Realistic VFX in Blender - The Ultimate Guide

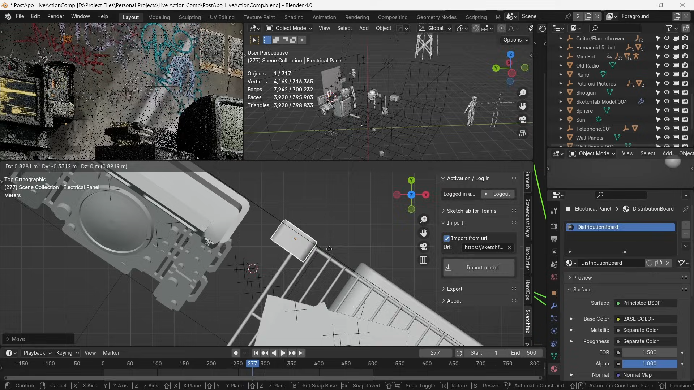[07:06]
The fridge is yellow coloured, which I don't think really goes well with the surrounding.